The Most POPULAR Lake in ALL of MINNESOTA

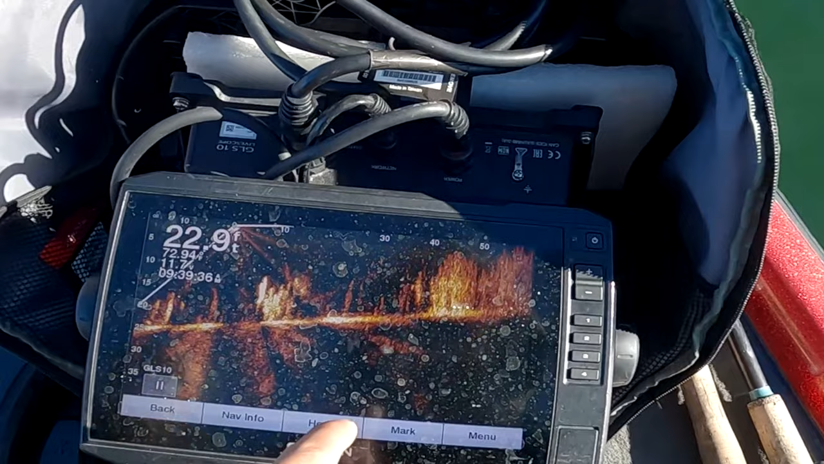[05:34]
On screen: depth 22.9 ft
Folks, if you're wondering, as you can see right here, we are right here. And then what we're working is that.
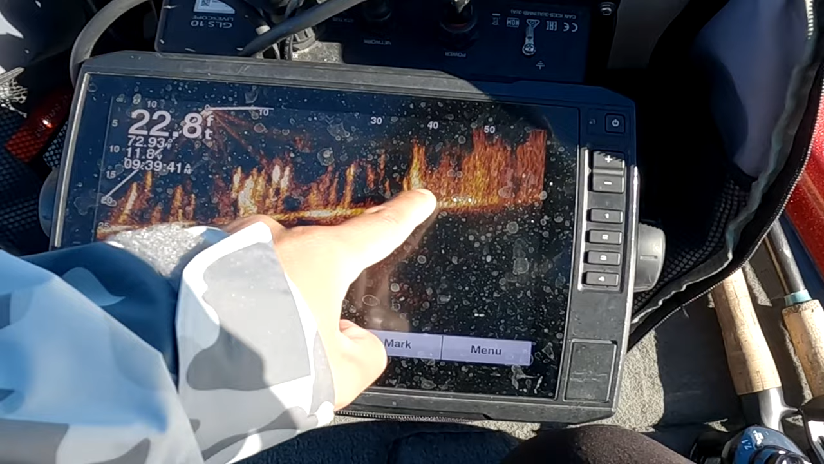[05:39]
On screen: depth 22.8 ft
And the bass, from according to what Kylie are saying, they go in and out of there. So, damn, power fishermen like me struggle.